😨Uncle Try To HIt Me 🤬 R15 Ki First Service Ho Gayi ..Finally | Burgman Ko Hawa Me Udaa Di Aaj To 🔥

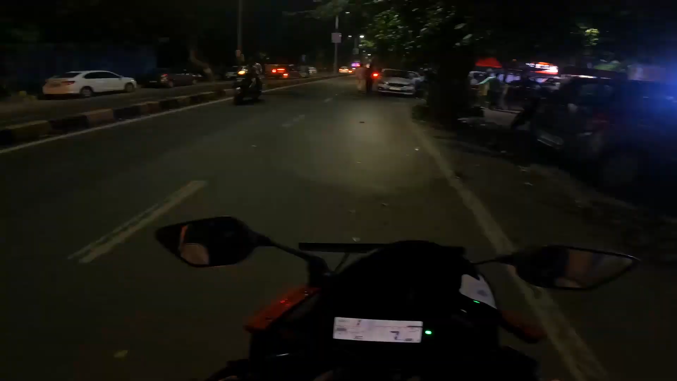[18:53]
तो करें भी टाइम हो चुका है साथ बच के दस मिनिट शाम के और गाय अपनी आप देख सकते हैं एकदम कंप्लीट मखने की तरह चल रही है सर्विस हो चुकी है अभी
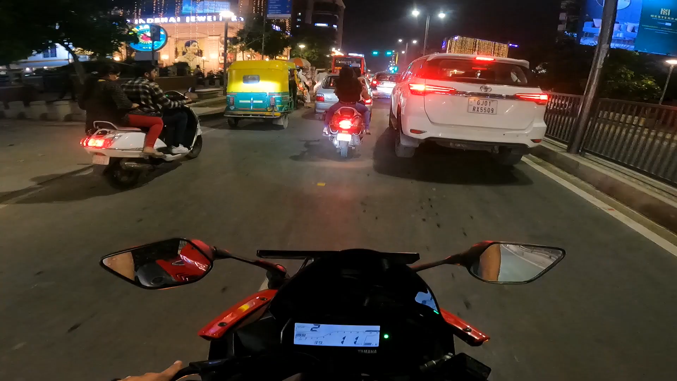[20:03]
करने वाले थोड़ी सी नाइस राइड आप देख सकते हैं काफी ट्राफिक है बाहर और दीवाली का माहुल चल रहा है तो डेकोरेशन में आपको काफी देखने को मिलेगा गाइस और यह हो गया सिगनल खतम इस स्पोस्पोस्ट गो